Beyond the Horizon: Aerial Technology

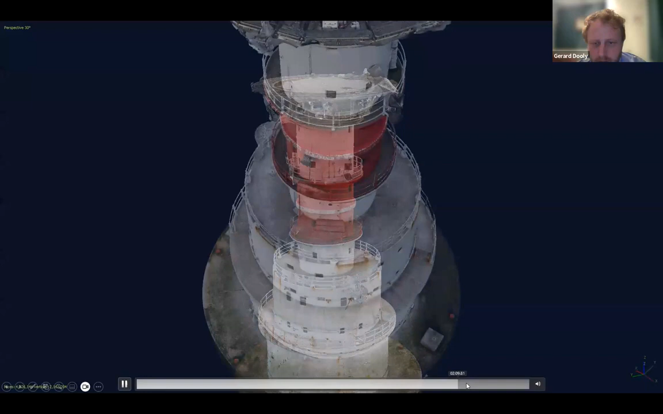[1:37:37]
And then the offshore platform, which is a lighthouse.
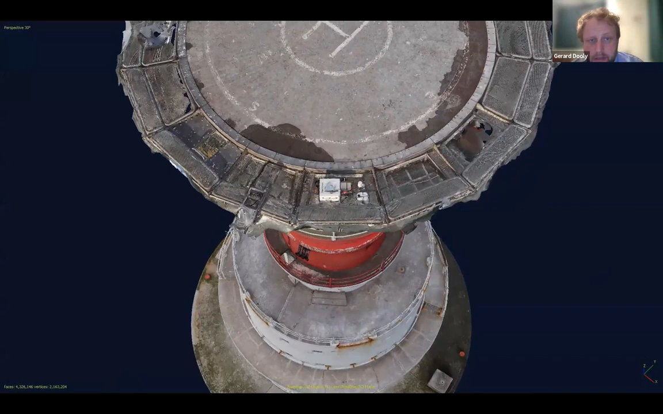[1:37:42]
Again, this is digital twin 3D reconstruction of the lighthouse.
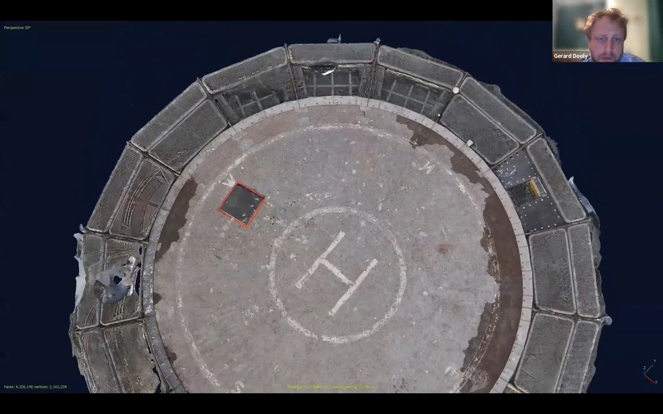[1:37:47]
And we can use the footage, which would be photos, or the reconstruction also to look for defects or to look for issues around the infrastructure.